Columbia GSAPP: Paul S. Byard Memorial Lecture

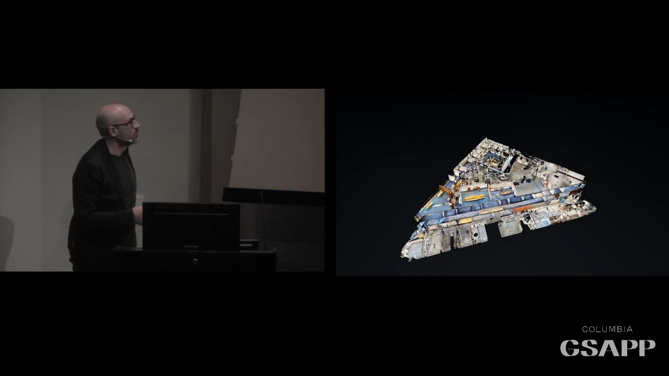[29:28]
And letting us share this great work that we have been going through. The building was so closed. So it was a kind of myth in Oslo.
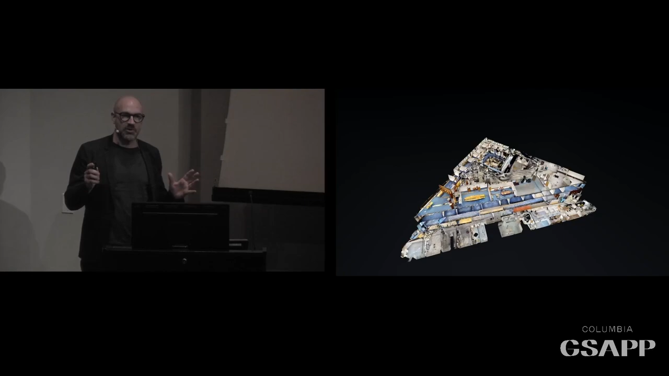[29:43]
Everybody wanted to visit this building. But no one, or at least very, very few, were allowed to enter. This is a scan that we did before the renovation.
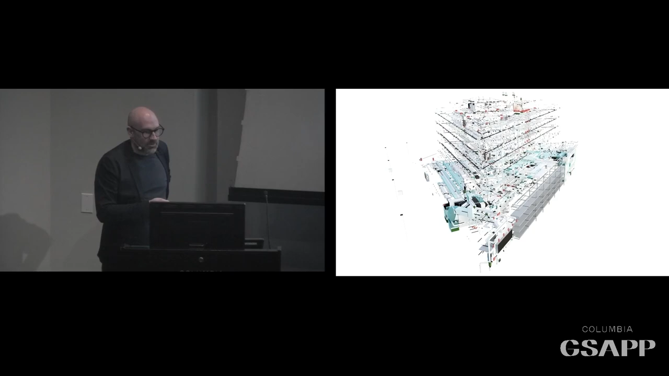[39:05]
And here you see some images that for us are funny to show. It just shows the distribution of all the technical equipment in the building.